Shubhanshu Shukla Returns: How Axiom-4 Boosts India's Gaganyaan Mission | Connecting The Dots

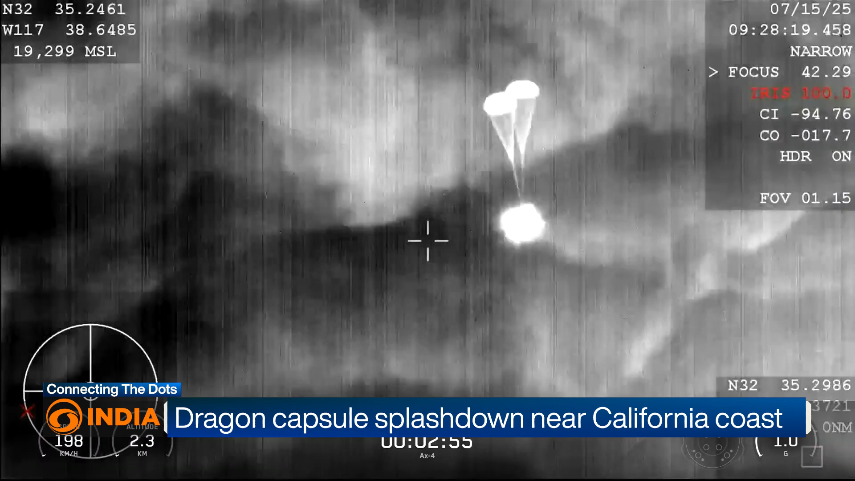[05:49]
Fourth, parachutes. Two smaller parachutes opened first for stability.
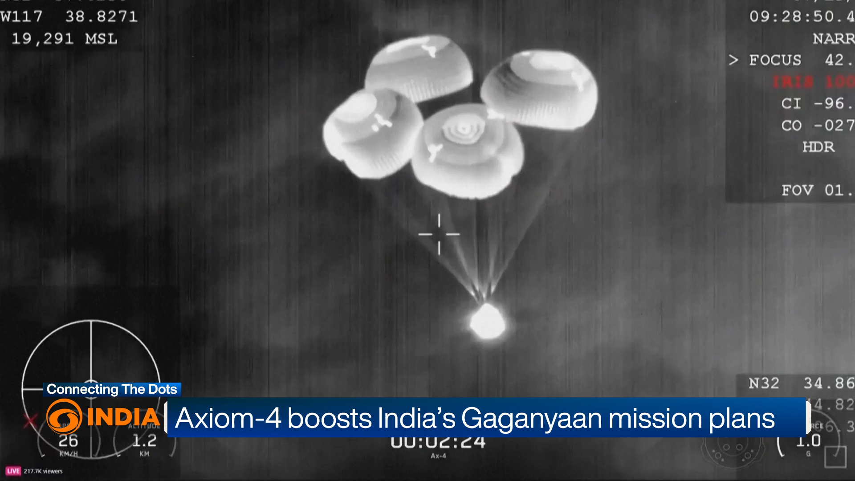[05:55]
Then, four large parachutes slowed the capsule further and finally splashed out.